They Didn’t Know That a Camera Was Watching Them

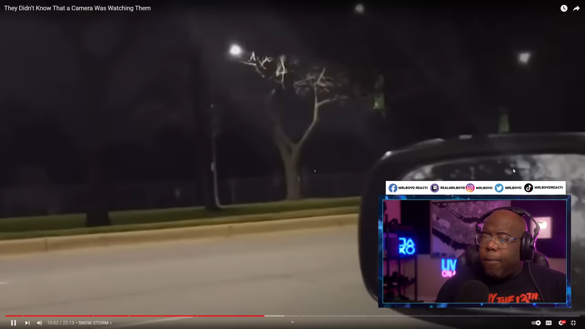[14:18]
Three-wheeled drive. File this video under world's worst drivers because this very determined... Bro, show me the driver. I need to know the... I need to see the person driving. ...perman person is not going to let a missing wheel slow them down. Why? Who knows? But it's obviously a very dangerous situation for this driver. Right. And for others on the road. Show me the driver. Just look at those sparks coming off this vehicle.
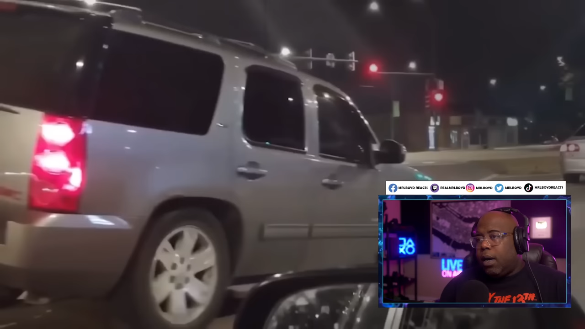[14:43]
So, it's quite a light show. There's smoke too. So, here's what you should know about what to do in this situation with your own vehicle. Pull over. Pull over. Don't drive. Pull over. Pull over.
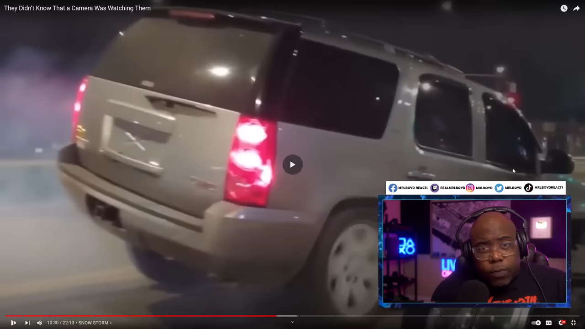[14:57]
Don't do what this person is doing. If you hear a loud boom coming from your tire while driving, you may have experienced a blowout.
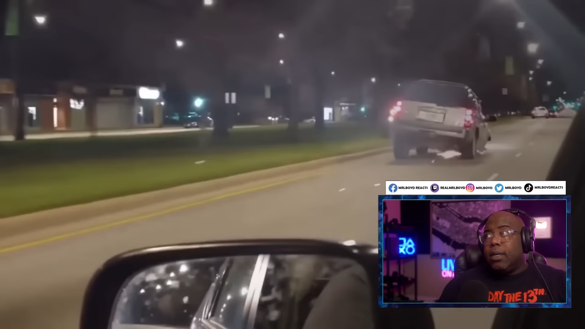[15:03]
Right. First, stay calm. A tire blowout will immediately cause your car to begin to slow down as well as pull the vehicle to the left or right. It can cause your vehicle to lose control. Make sure you don't slam on the brakes. This could cause your wheels to lock up and will lead to a total loss of control. How this driver managed to drive straight is a mystery. But don't try it. Begin to slow down by gently removing your foot from the accelerator. Guys, I honestly hope this is on the news because I'm going to search it.